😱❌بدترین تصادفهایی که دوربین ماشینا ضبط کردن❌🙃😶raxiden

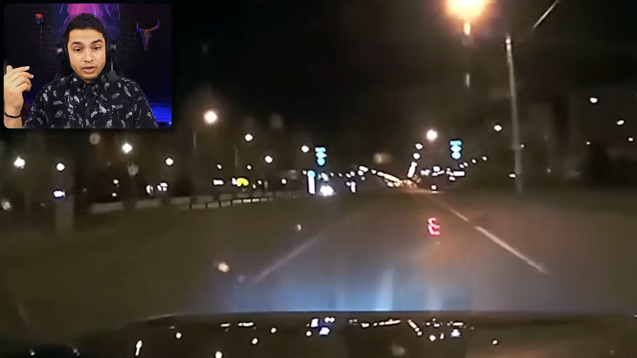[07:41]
ردش کرد؟ نه رد نکرد. ماشین لاستیکش کج شد. وای وای وای وای موتوری موتوری فای دوچرخم بود.